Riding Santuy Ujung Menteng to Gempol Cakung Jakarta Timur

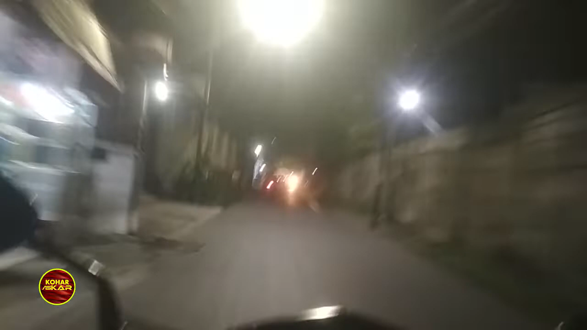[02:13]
Oke, kita lagi di tanjakan Auri Ujung Menteng, guys. Tanjakan Auri Ujung Menteng, cakep.